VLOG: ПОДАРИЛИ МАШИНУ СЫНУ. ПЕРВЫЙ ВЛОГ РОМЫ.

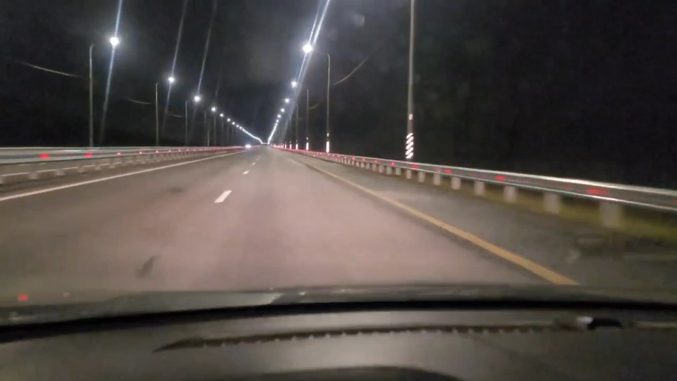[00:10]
Не знаю, пока сколько это будет стоить, но посмотрим, пока еще на пути. Трасса сейчас светлая, где фонари стоят, столбы. Собственно, все видно. По крайней мере, в ночное время, прям ехать красота.